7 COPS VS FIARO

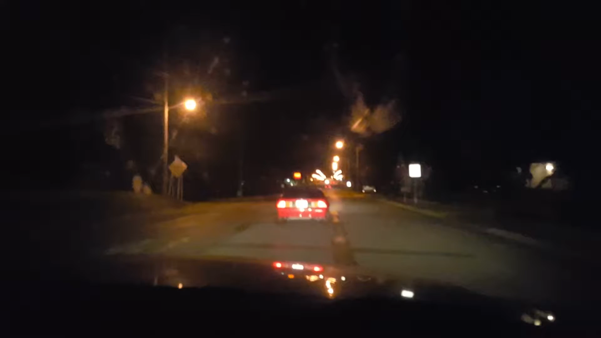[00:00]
Who is this in front of us? He's going small. Two hats, let's go. Two hats. Dude, he seriously is... That's not him right in front of us. No, it's not. That's just like my camera. You can see the cop lights up there, I think.
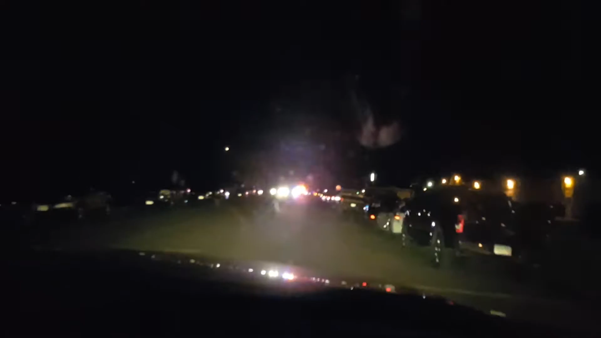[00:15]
No names are said in this for privacy reasons. We're... Be that douche that drives by. Because I want to record this.